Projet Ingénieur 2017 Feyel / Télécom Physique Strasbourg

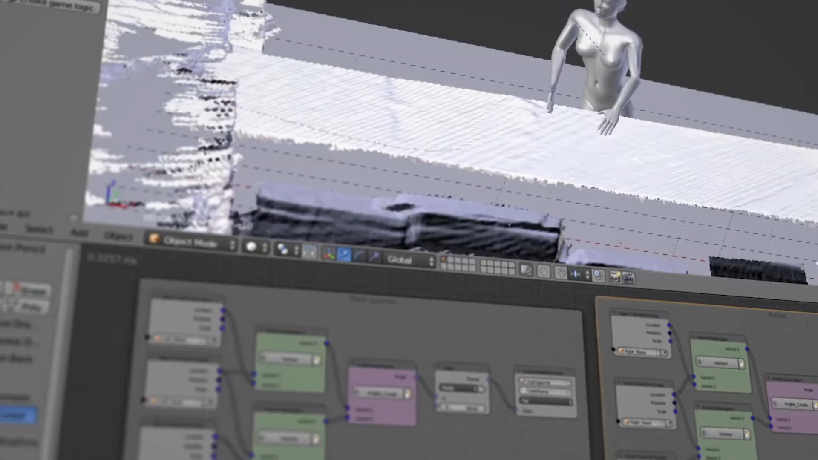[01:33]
Avec les données récupérées par NIMATE, nous pouvons calculer les différents angles des articulations touchés par les TMS et les traduire en un gradient de couleur allant du rouge au vert en fonction de la dangerosité du geste.
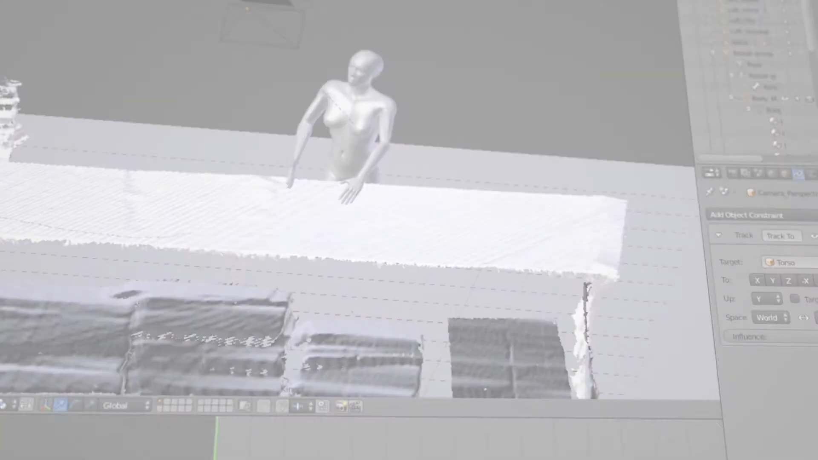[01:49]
pour mieux visualiser les articulations qui sont trop sollicitées par l'opérateur.
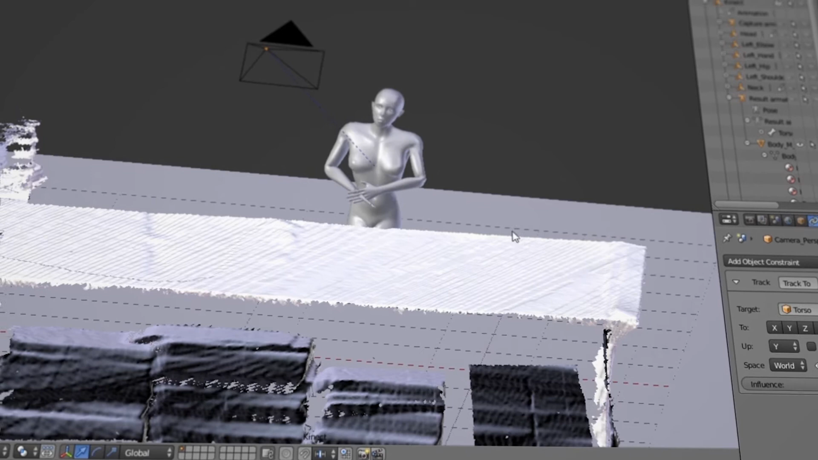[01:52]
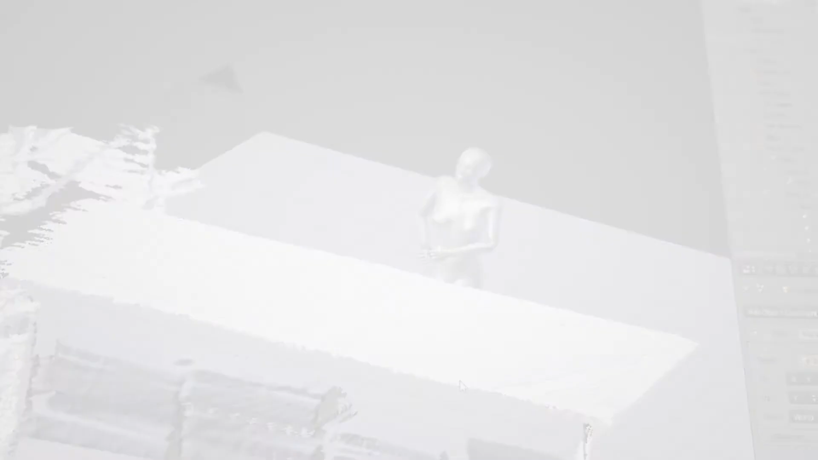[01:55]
Après avoir configuré cela dans Blender,
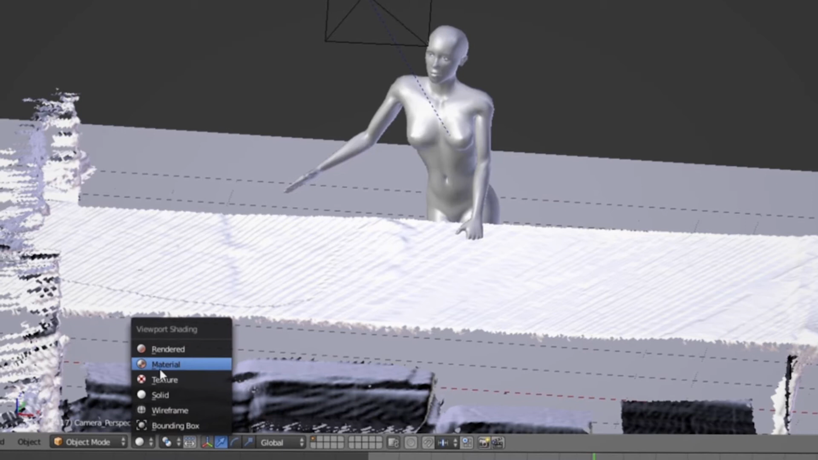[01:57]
nous avons fait des tests à l'école en simulant les conditions de l'entreprise pour
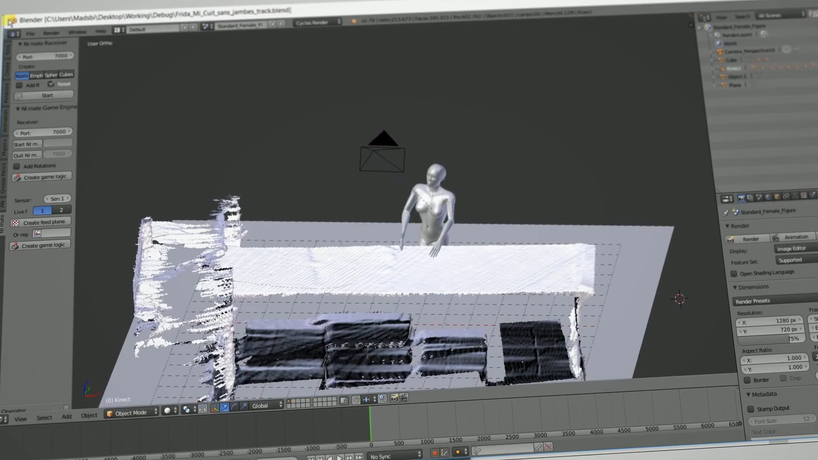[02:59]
Notre interface graphique se présente sous forme d'une barre de menu permettant de lancer différentes actions et d'accéder à divers contenus et d'une zone d'affichage.